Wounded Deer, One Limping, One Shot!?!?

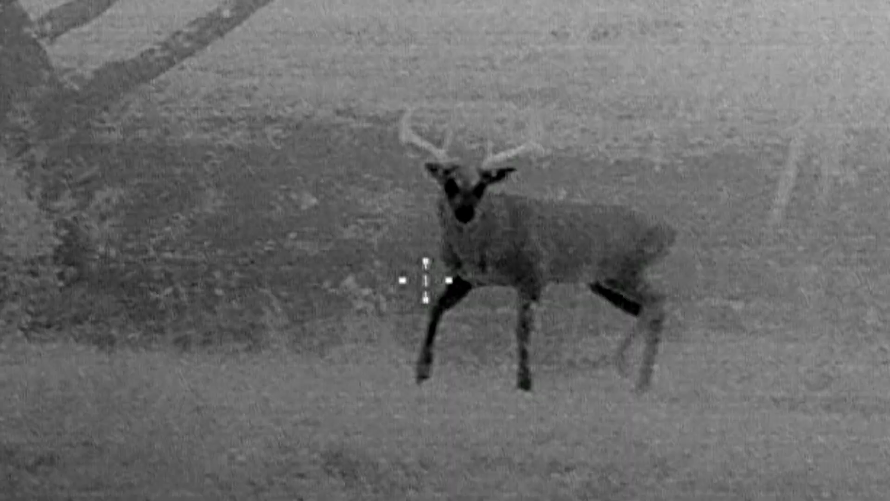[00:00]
It is always nice to get a chance to admire nature while I'm hunting.
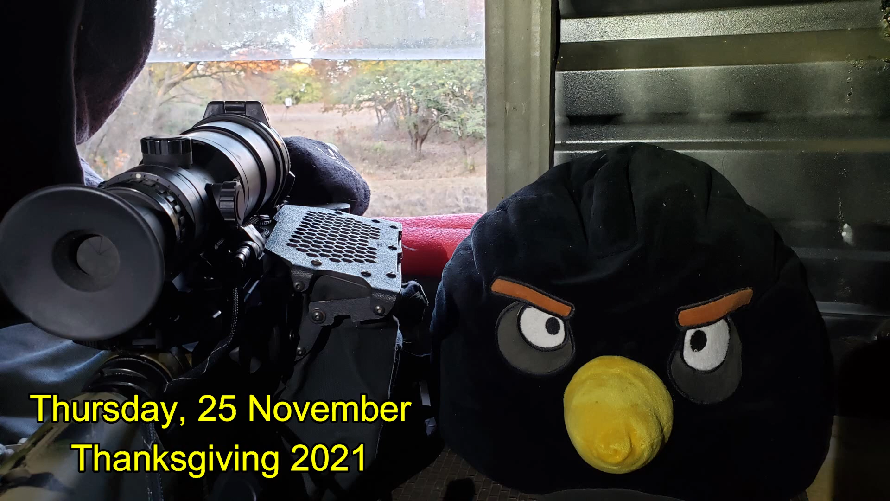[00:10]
After a nice Thanksgiving dinner with the family, popped up to my place to see about doing a little hog hunting, saw some fresh hog sign,
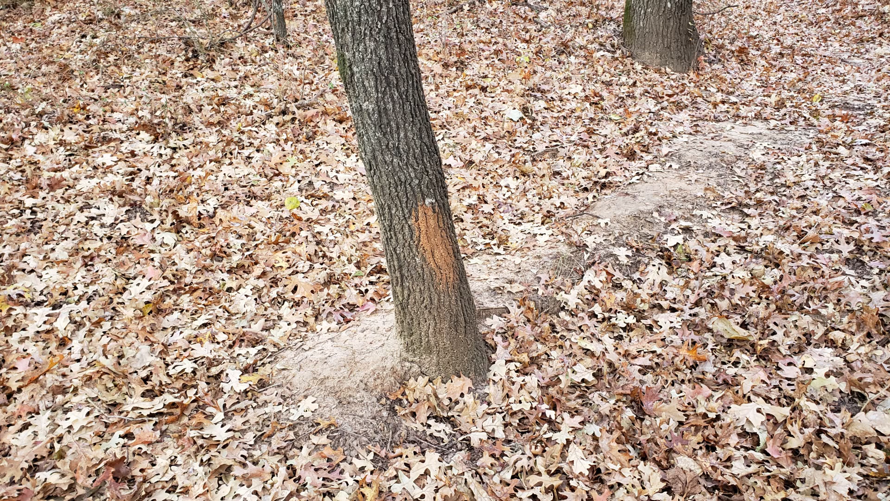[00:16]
a nice mud rub on a tree on the way to the stand, and then sat back and ended up watching nature all evening because the hogs never showed up. Carpe Vulnerate Cerve!
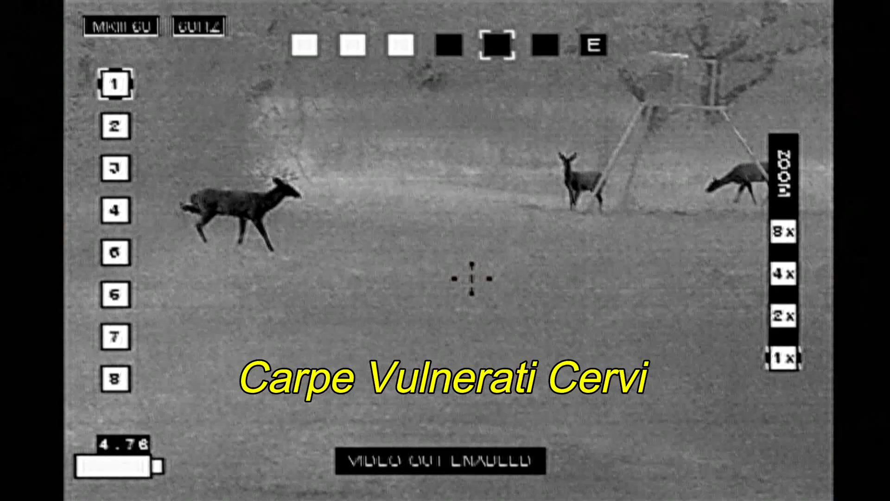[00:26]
I really haven't seen too many larger bucks this year, the one at the opening and this one that has just walked out are probably two of the largest that I've seen in my place. And this one has a limp.
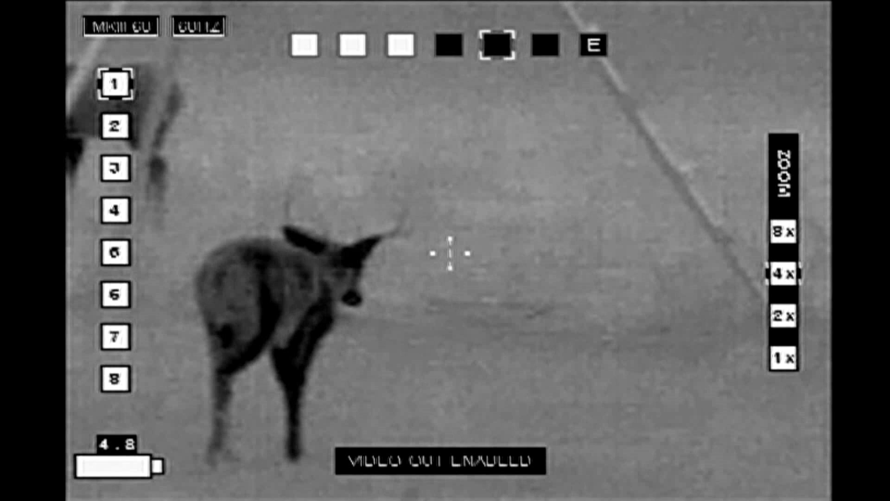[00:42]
There is no telling what caused his injury, but it's definitely pronounced. Now he appears to be an asymmetrical eight point and maybe just barely legal. He comes in and the does scatter. Apparently they've seen him before. However, the main reason I'm putting together this video is because of this doe right here.
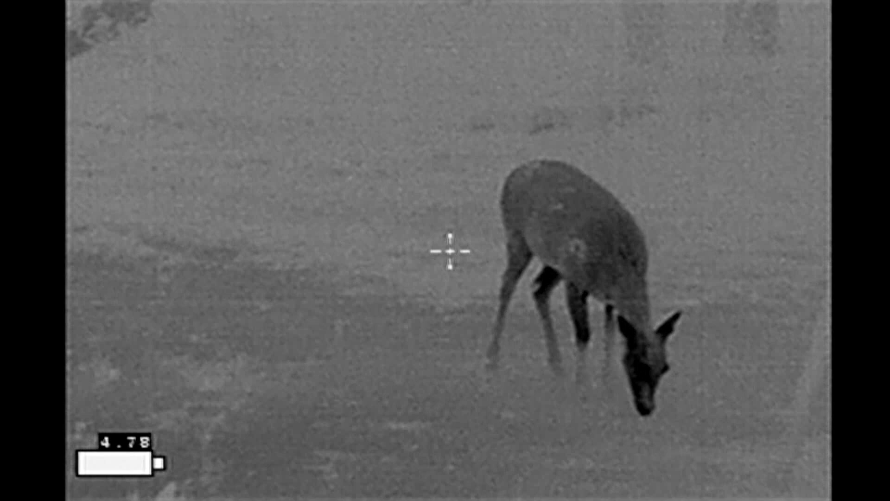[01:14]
That appears to have already been shot this season and it's actually doing quite well, all things considered.
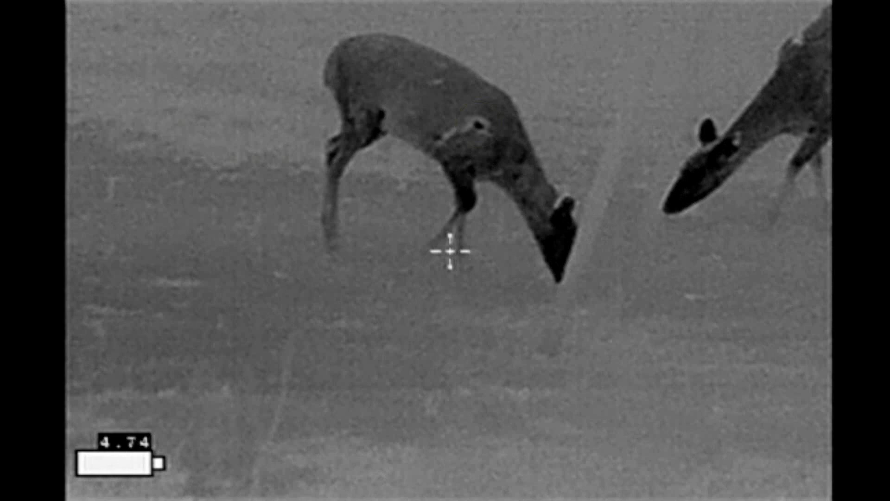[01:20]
This would appear to be the exit wound on her right shoulder. And trailing off from that, it's a cool line. It looks like the wound may be draining at this point, following the edge of the muscles on the shoulder. Her movement does not appear to be impaired. She seems to be eating just fine. Now you may notice these other dark areas.
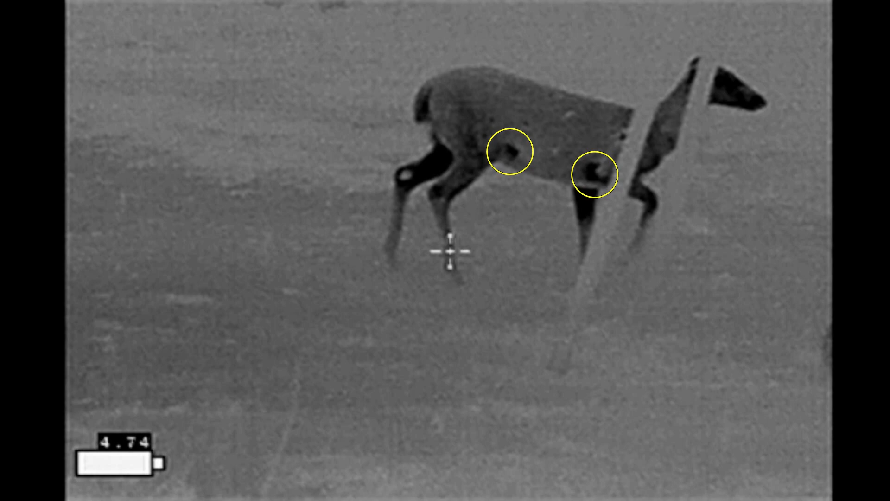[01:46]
These are not wounds. These are rubs from the elbow and the knee.
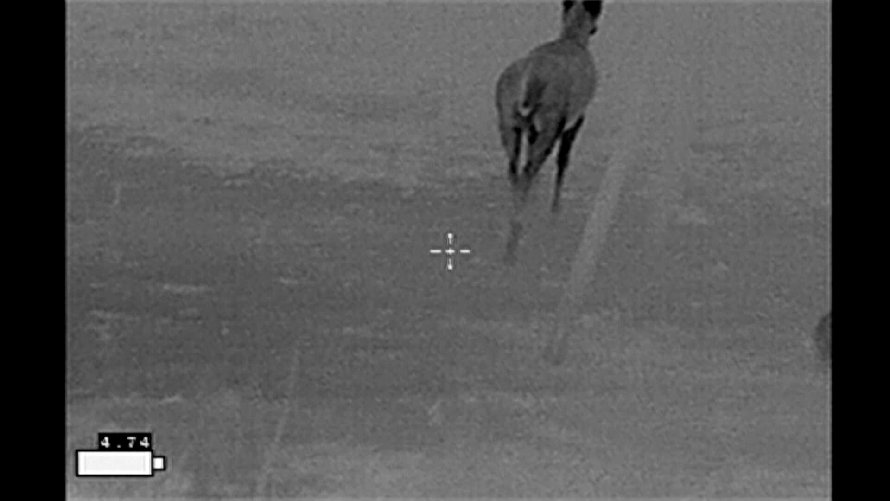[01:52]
And they are distinctly different than the mark that she has on her shoulder.
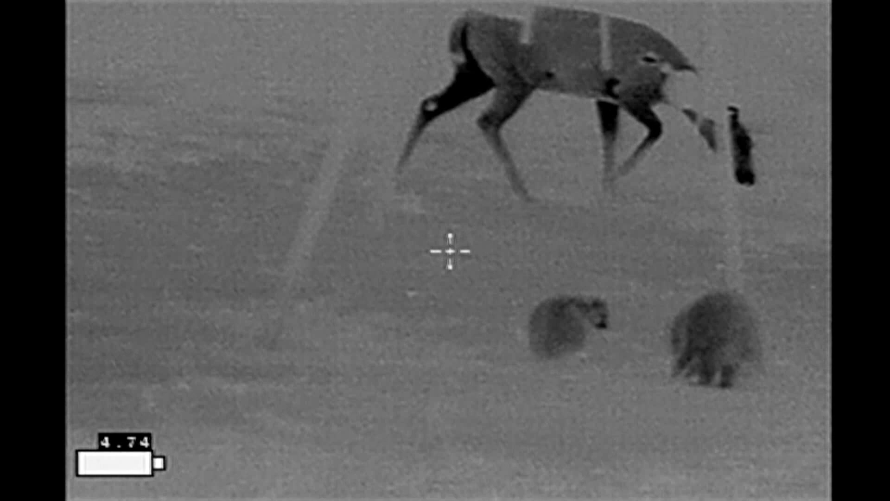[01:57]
Now I think that's the exit wound. And I think that because there's a corresponding wound on the other side that you can just start to make out. Let me stop the image right here.